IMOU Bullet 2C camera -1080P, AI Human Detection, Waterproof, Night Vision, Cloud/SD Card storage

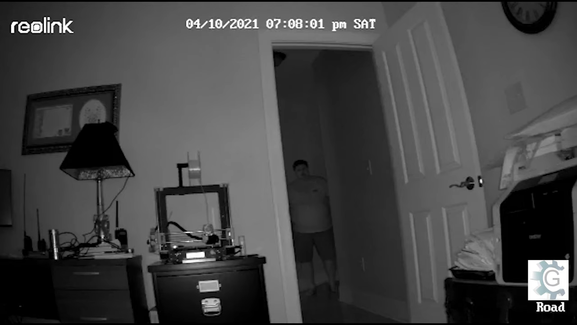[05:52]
Whereas on the Rio link here it did switch to the black and white mode. Now the IMU does have black and white and very, very dark situation. And it shows up just the same.